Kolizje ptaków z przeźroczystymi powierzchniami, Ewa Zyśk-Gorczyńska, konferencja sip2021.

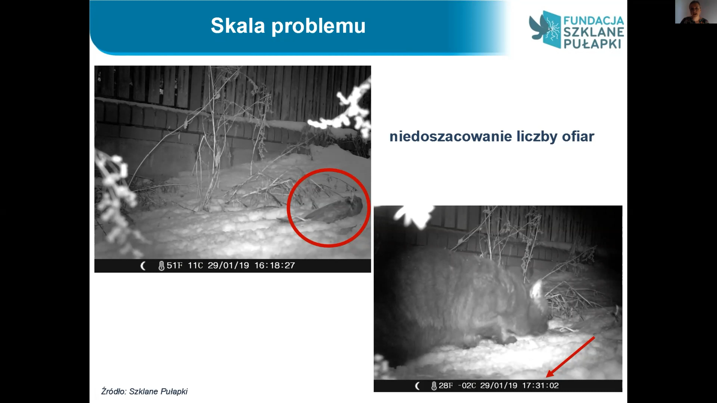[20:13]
Odnotowywaliśmy też lisy, które cały czas gdzieś tam krążą pod szkadnymi obiektami i po prostu czerpią z takiego, z takiej darmowej stołówki pokarm. Więc jakby ta skala problemu cały czas jest niedoszacowana ze względu na to, że po prostu my nie jesteśmy w stanie policzyć tych wszystkich ofiar.